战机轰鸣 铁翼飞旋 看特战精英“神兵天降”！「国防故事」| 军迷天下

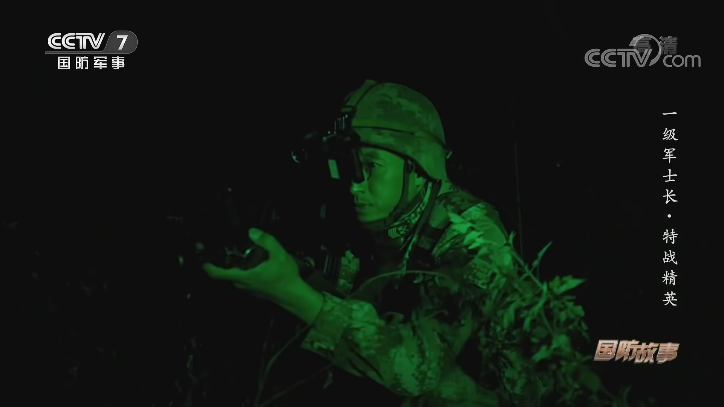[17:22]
暗夜与圈翼交织特战小队渗透至侦察地域使用红外线多功能侦测仪观察目标回传情报